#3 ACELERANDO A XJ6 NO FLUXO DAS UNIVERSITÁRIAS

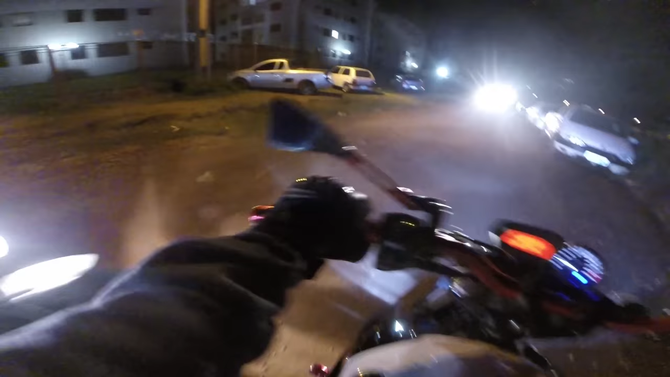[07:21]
Rua de pedra aqui agora Deixa eu ver Vou gravar mais um pouquinho Saindo até ali na rodovia Pra vocês Tá ligado?